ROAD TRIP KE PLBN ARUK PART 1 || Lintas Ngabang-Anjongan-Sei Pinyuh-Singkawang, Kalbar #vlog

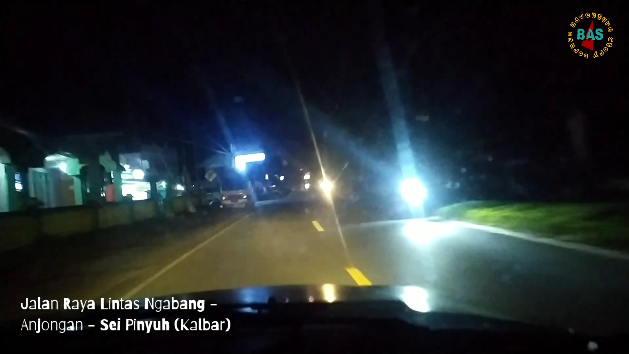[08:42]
Ya. Kita akan masuk di kota kecil Anjongan.
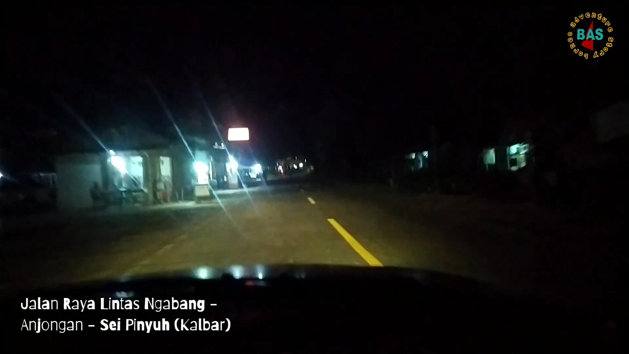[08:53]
Nah, sebenarnya nanti kita bisa lewat jalan pintas ya. Lewat jalan pintas Anjongan Dalam yang tidak perlu lagi ke Pinyo. Jadi langsung dari Anjongan Mempawah itu menyingkat waktu dan juga jarak.
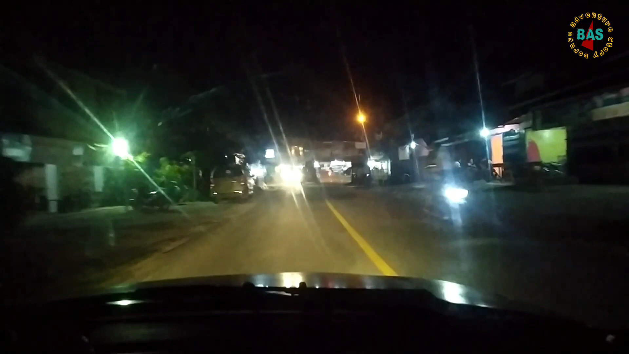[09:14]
Ya, kita tidak mau ambil resiko ya, walaupun memang sudah berapa kali kami lewat situ. Ya, cuman tidak berani ya untuk malam ini. Jadi kita ambil jalur Pinyuh.
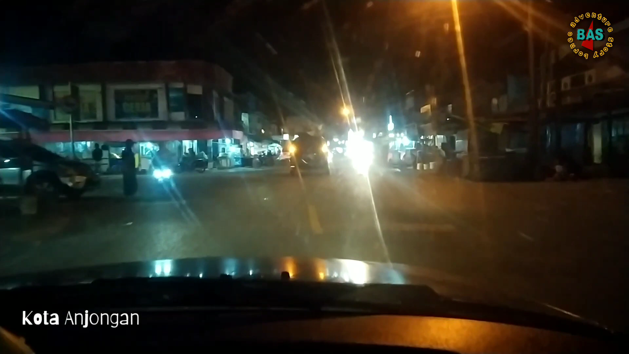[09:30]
Sai Pinyuh atau Sungai Pinyuh. Nanti dari Sungai Pinyu baru ke arah Mempawah. Apa gitu bro? Nah ini dia suasana di kota Anjongan.
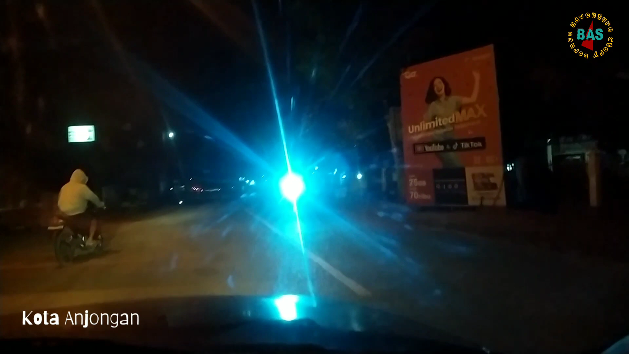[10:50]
Nah ini dia. Nah lewat sini. Ya kalau mau ke Singkawang, cuman ya sepi seperti itu bro.
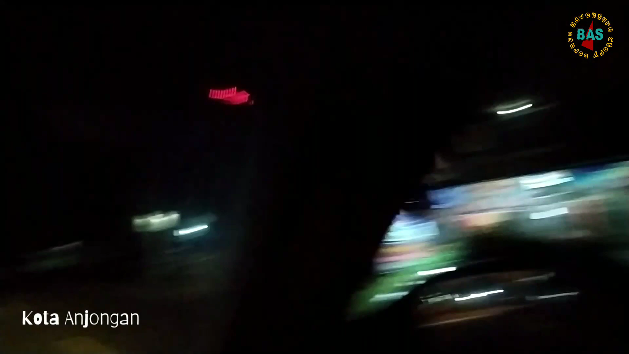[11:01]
Nah, jadi kita lewat sini aja. Lewat Seipinyo aja.
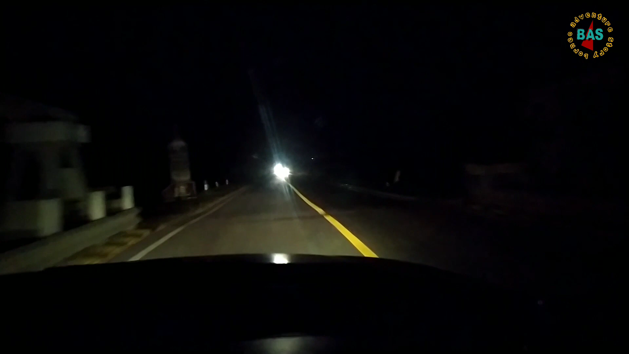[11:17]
Nah, ini merupakan
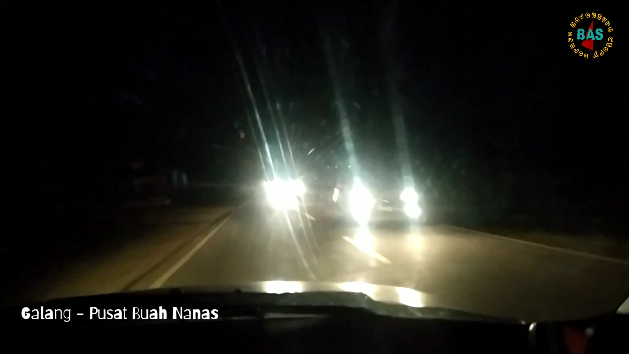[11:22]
daerah apa namanya, perkebunan nanas, bro. Jadi di sini nanti ada warung-warung pinggir jalan yang menyediakan apa nanas ya, hasil kebun di sekitar kanan kiri jalan ini, bro. Nah, ini karena malam hari tidak kelihatan. Nah, ini jalannya cukup halus karena memang sudah diperbaiki dan lurus, bro.
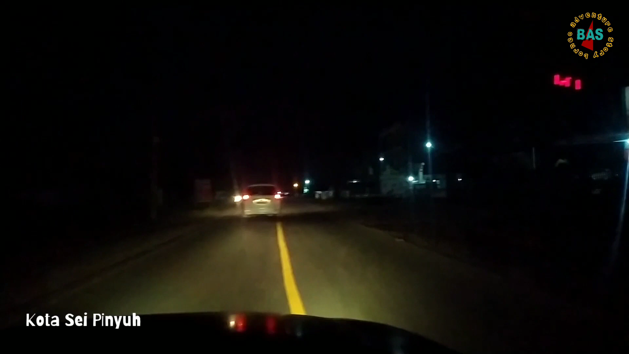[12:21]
melanjutkan perjalanan ke Kota Mempawah. Baru dari Kota Mempawah lanjut nanti ke Singkawang. Nah, di Kota Pinyo ini kami akan cari dulu perbekalan dan juga mau isi bensin dulu, bro. Untuk persediaan bensin belum habis sih, masih setengah. Tapi biar aman karena jalan malam, ya kita beli bensin di Seipinyo ini.